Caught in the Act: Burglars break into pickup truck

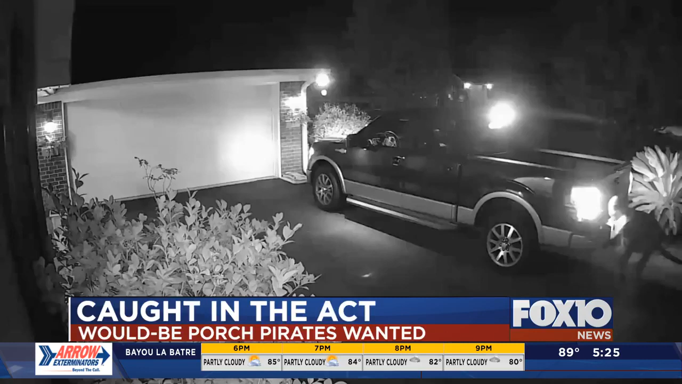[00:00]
And Team Sheriff also investigating a string of car break-ins on Copeland Island Court. This one happening July 17th, you can see two of the suspects creeping up behind the truck.
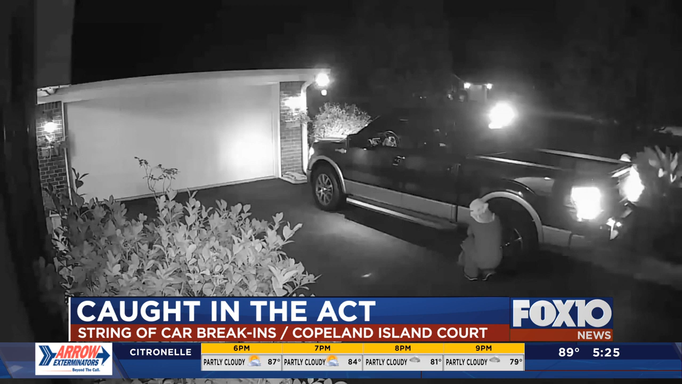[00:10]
Eventually, the coast was clear. They get into the passenger side of the vehicle, taking what they want. At some point, a third person shows up. If you have information that can help investigators, call the Mobile County Sheriff's Office.